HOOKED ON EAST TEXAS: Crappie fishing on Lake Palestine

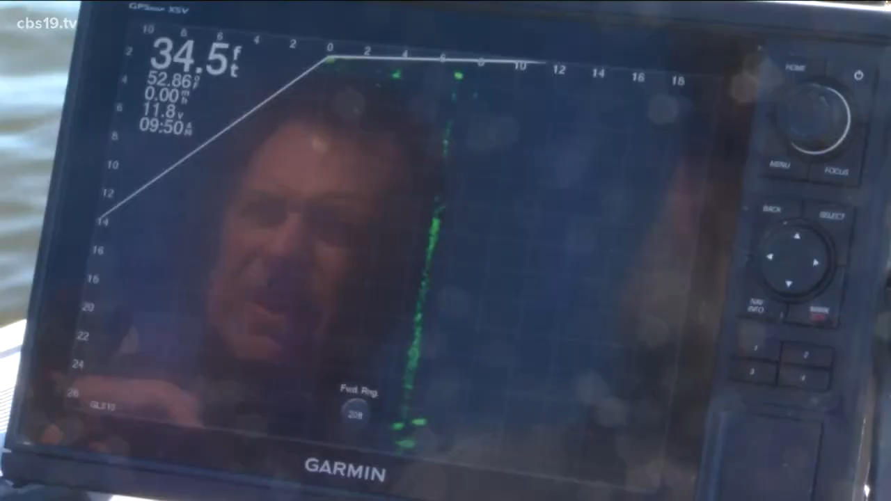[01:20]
On screen: depth 34.5 ft
And modern technology helps. Sonar and fish detection systems are a part of a guide's equipment.
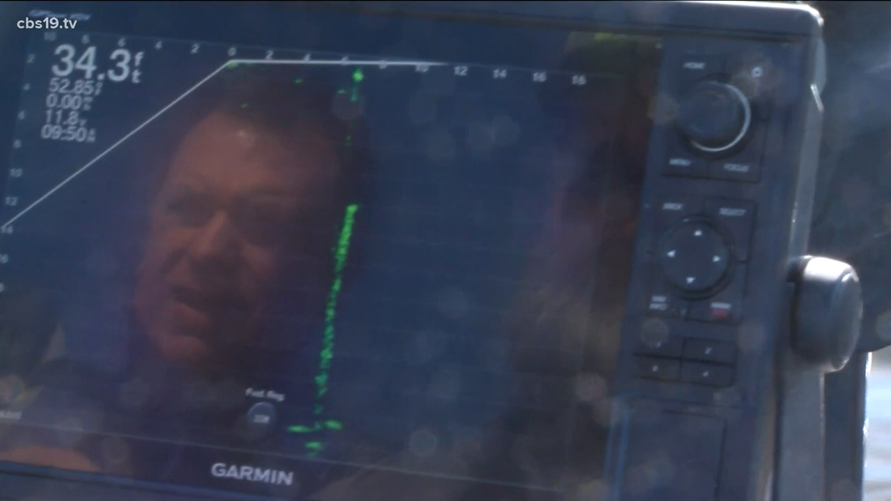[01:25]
On screen: depth 34.3 ft
Some say it turns fishing into a video game, making it too easy.
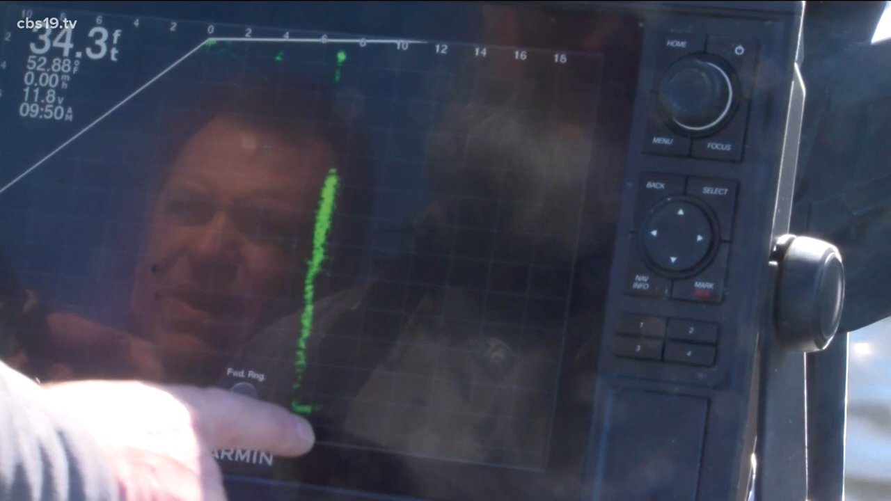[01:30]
On screen: depth 34.3 ft
But still, not every fish you spot bites.
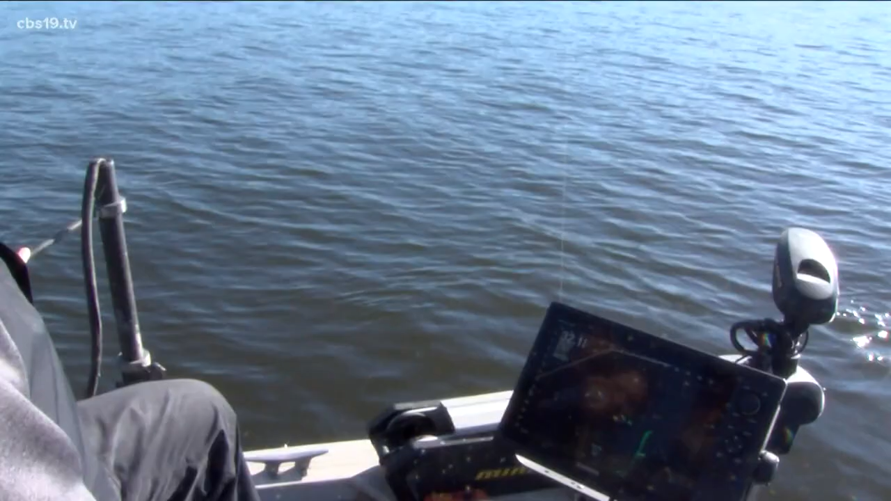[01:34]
He's just looking. There's a window shopper, like I was telling you about. He'll follow it.
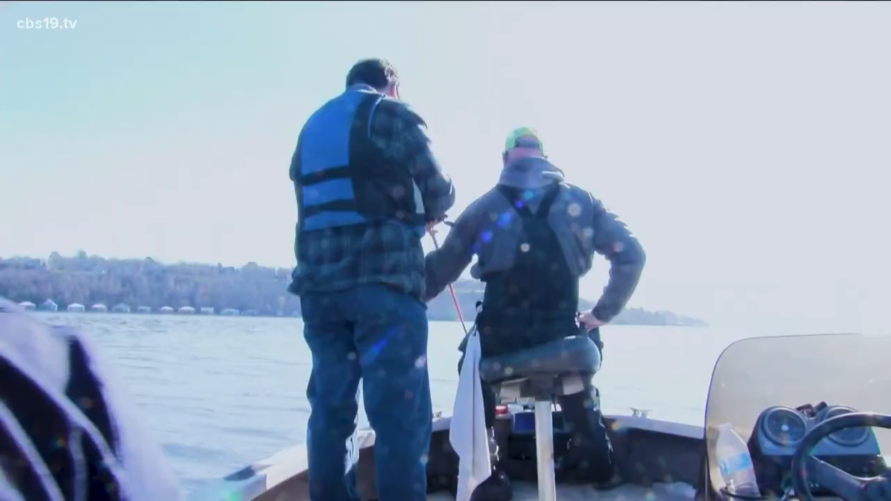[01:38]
But it sure makes catching them fun.
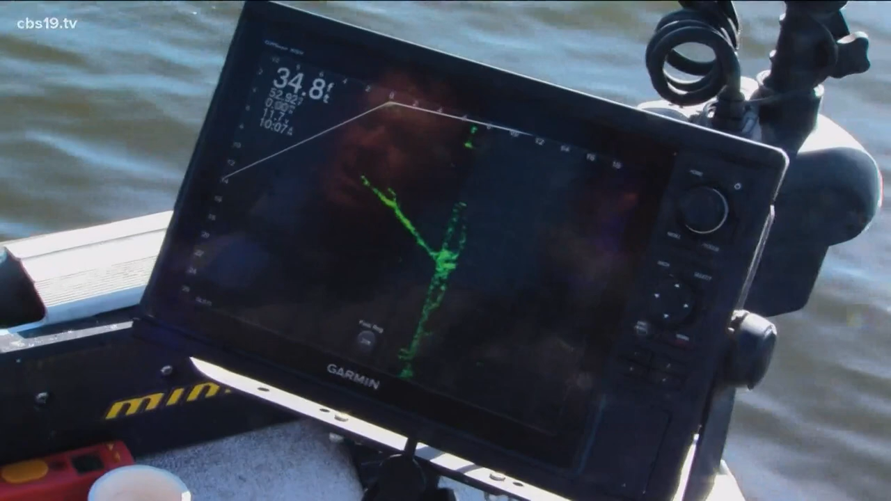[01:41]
On screen: depth 34.8 ft
Straight down right there. And that's the bait coming down on the branch? Yes, sir. Yep. Keep going. Stop right down a little bit more. I'm going to see what that is. It could be just knots in the tree and stuff.
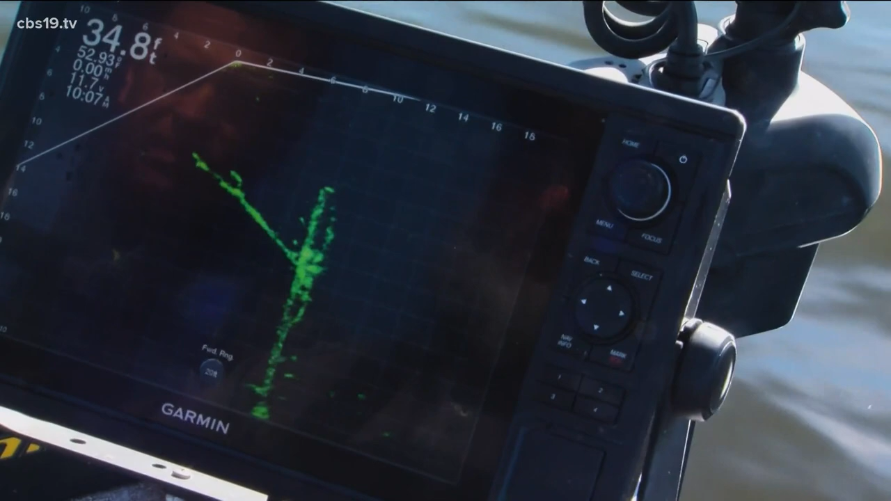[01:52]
On screen: depth 34.8 ft
Ease up on it right there, Brett. Up, up, up, up, up, up, up, up, up, up, up, up, up. Don't stop. Up, up, up, up, up. Keep it going. Keep it going. Boom. Oh, yeah. That was fun. See how he was hiding?